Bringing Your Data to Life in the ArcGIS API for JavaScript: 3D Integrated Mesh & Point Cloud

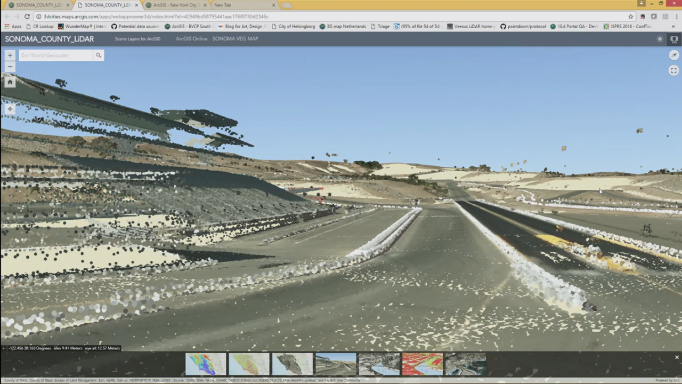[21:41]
And you can see, as you can see here in the background, we have the elevation of the World Elevation Service is poking through. So if you want to be able to get really, really good resolution in your LiDAR, in your point cloud, and with your features, it's always good to have that custom digital elevation model underlying that.
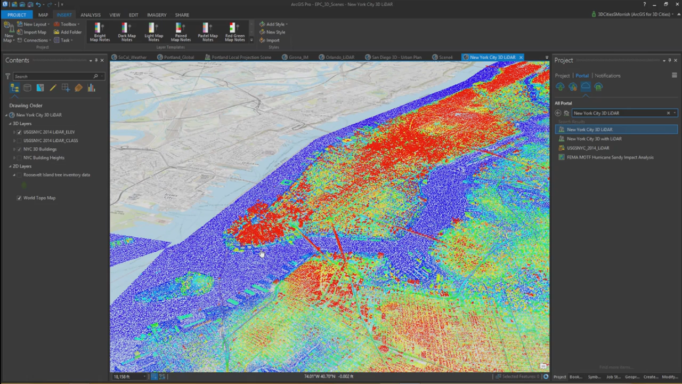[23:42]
As you can see here, I have the 3D buildings for the city and also building heights. So I have a number of different feature services running in ArcGIS Online. And if I want,
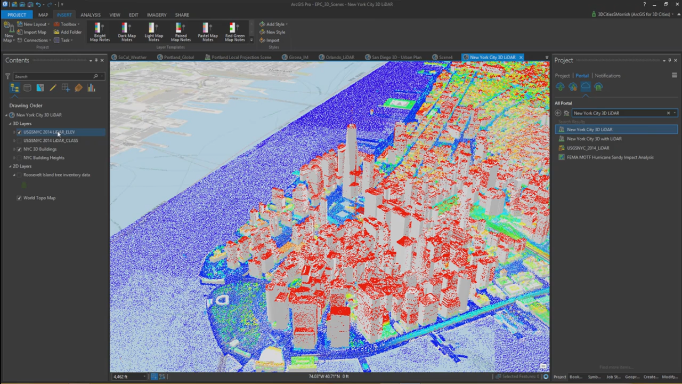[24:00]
I can change this to a different class.
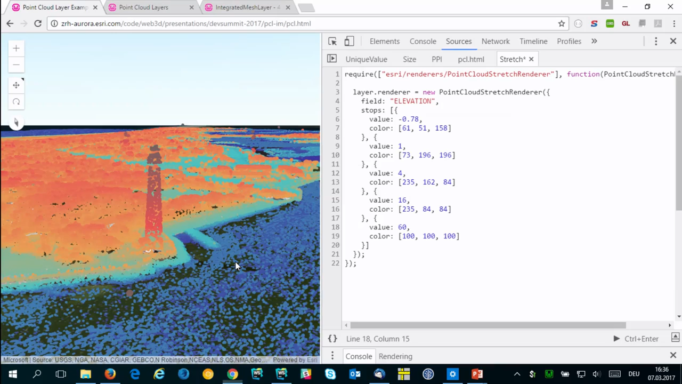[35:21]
So I have another sample here for that. But actually, this is the demo I did this morning in the plenary.
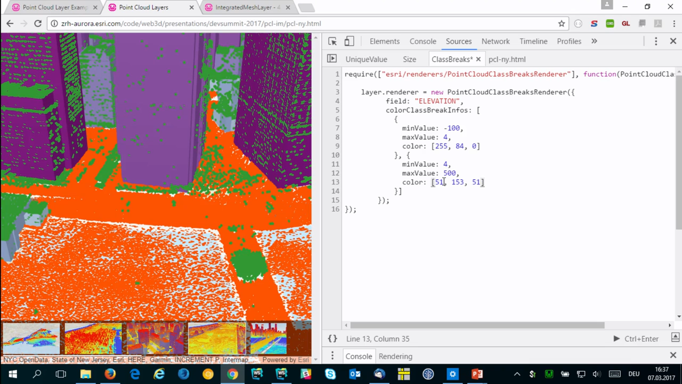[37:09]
So this is green and red now. Now you can see all of the... Oh, actually, that's the wrong way around, I guess. Let me switch the colors. All right. So now everything that is in green is above that sort of fictional line that we had in mind. So if the sea level would rise by 4 meters, it would look like that.
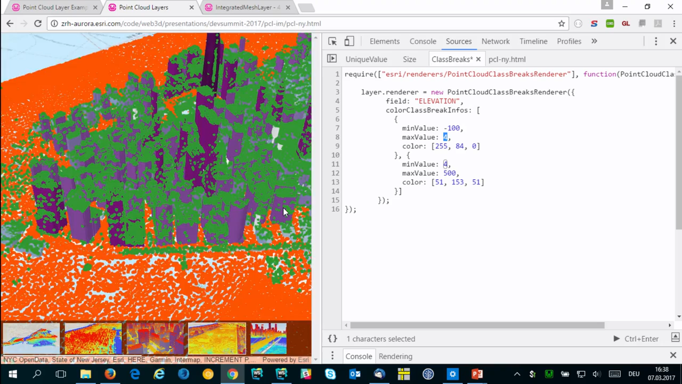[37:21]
You can go in and explore what are the areas that would be overwater, what are the areas that would still be underwater. All right.
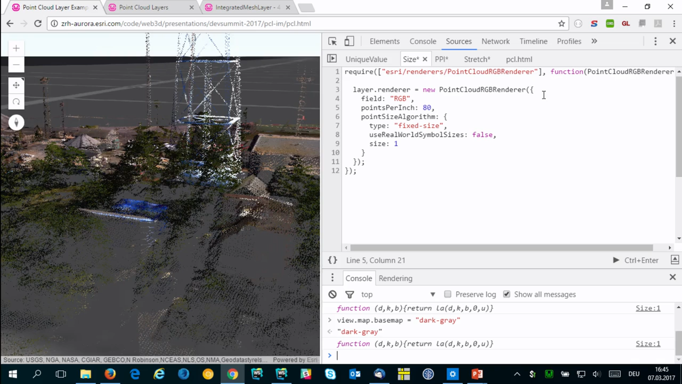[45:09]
But now you can see it loads much further in the back because it needs to download many more of these like little pieces that the SLPK contains.
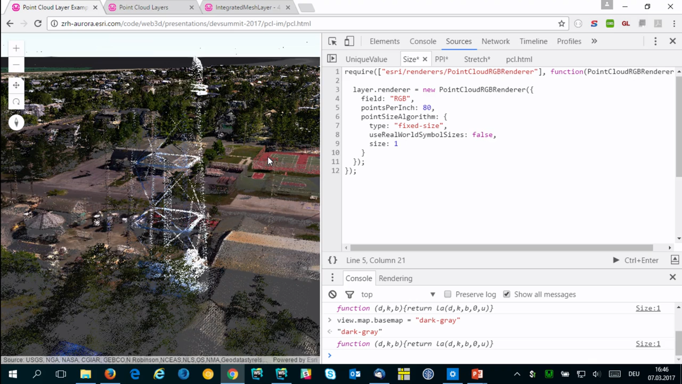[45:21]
All right, I could make the points a little larger, then you can see it starts filling in these gaps.
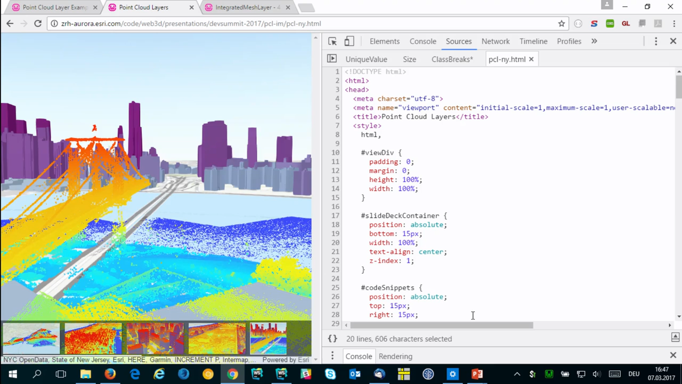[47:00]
OK, so when the user clicks on a point, you can get an event from the JavaScript API. This is the click event. Let me try to find the source code here. This is that one. That event will give you only the screen location of the point that was just clicked. So no information on what the user has actually clicked on. The reason why we do that is because it's potentially expensive to compute what is actually beneath that point.